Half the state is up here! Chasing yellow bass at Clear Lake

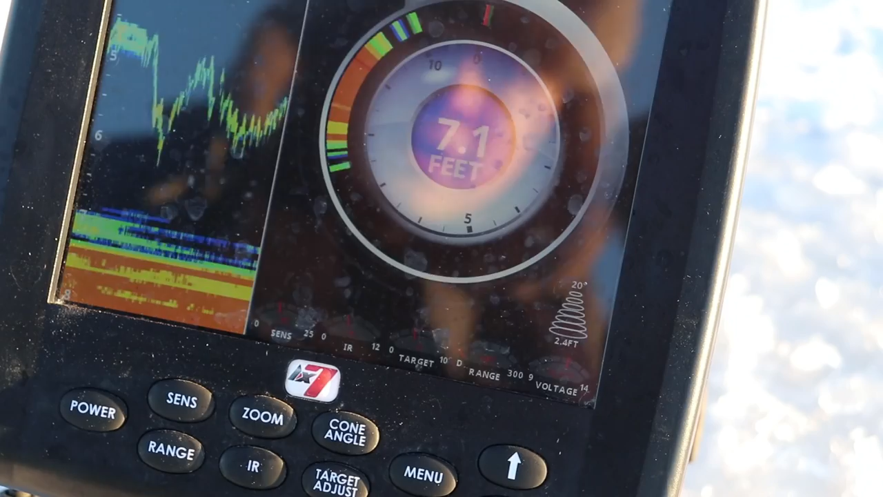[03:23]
On screen: depth 7.1 ft
Try to explain to you guys that don't know what a flasher is, especially just a sonar.
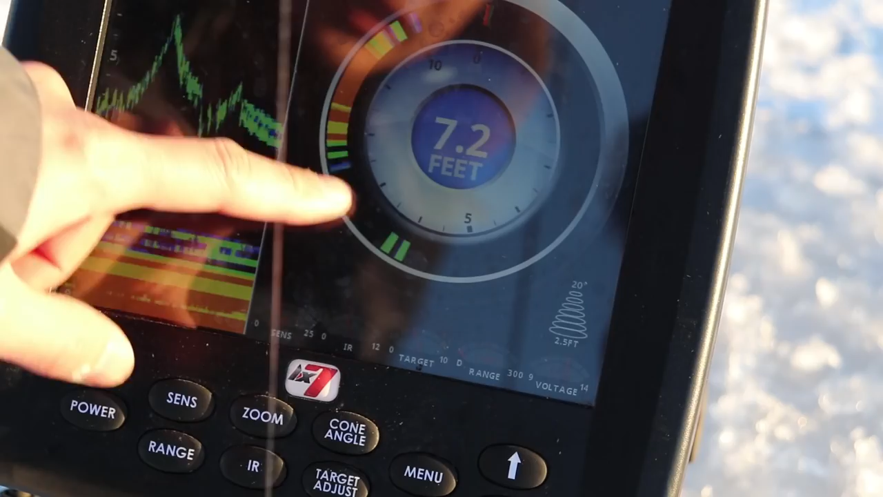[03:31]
This round one here is the entire water column, so it's 7.1 feet, and on this side, it's like the bottom 5 feet, like 3 feet to 8 feet.
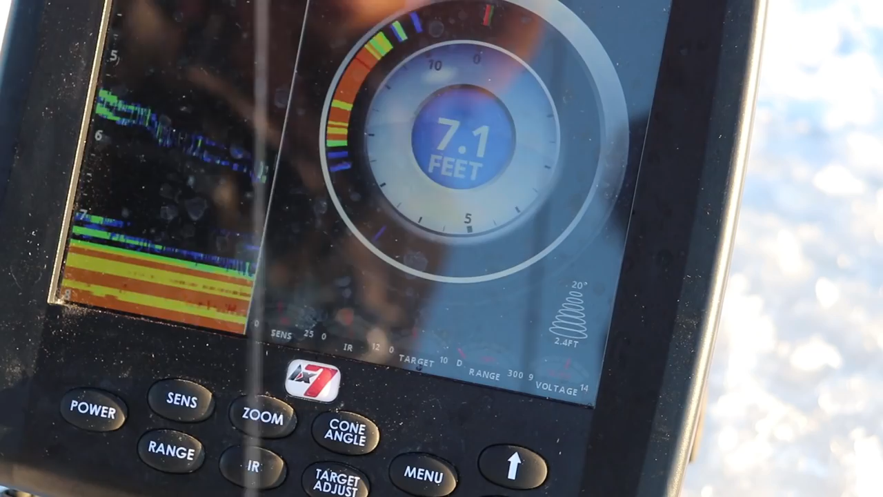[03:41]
On screen: depth 7.1 ft
So that's right there's my jig. And I think there's a fish coming up. It's like looking all, feeling all crazy down here.
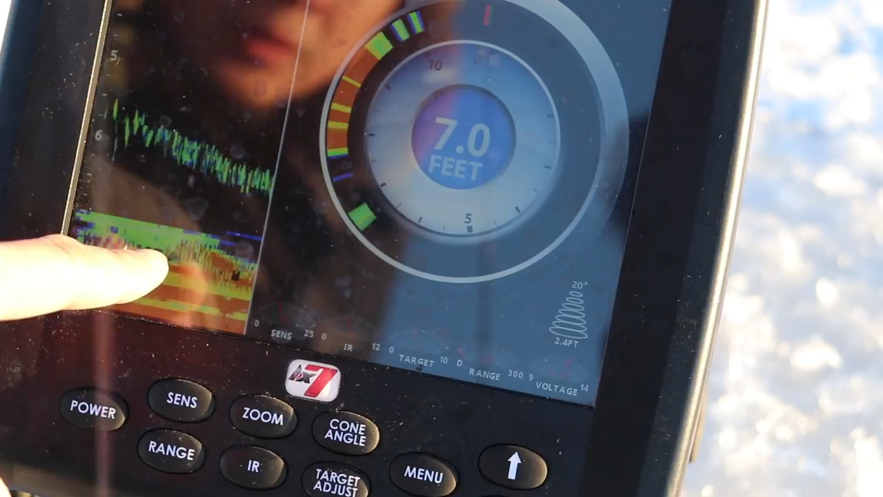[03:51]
On screen: depth 7.0 ft
It's going up and down. One back down. Wait a minute. It's coming.
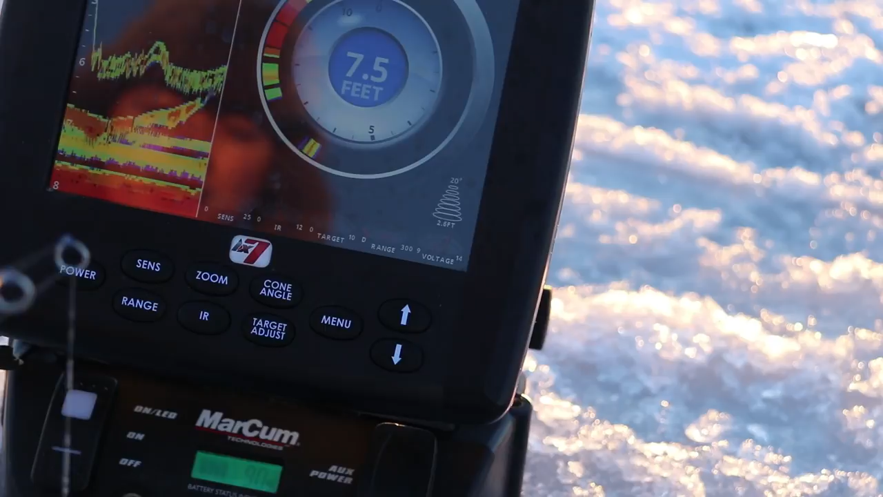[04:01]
Oh, no, missed him. Has here it comes.